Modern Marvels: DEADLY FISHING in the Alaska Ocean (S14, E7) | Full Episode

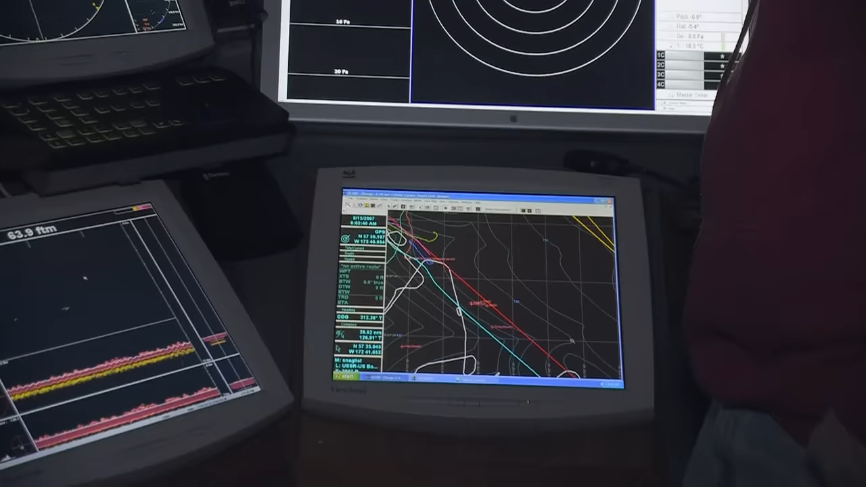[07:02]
These red crosses and things are snags or bad bottom. They're possibly shipwrecks.
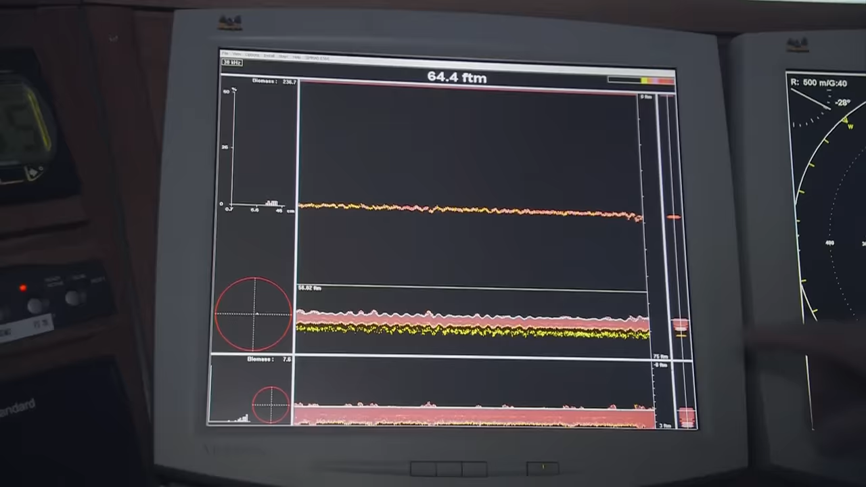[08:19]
The more they come together, the denser it is, the darker the color is. And usually they're very dense when they're schooled together like that, and that's obviously what we're looking for. Scott notices a change on his echo sound. That's a good sign. Yeah, I'm kind of surprised. So hit a pretty good little spot here.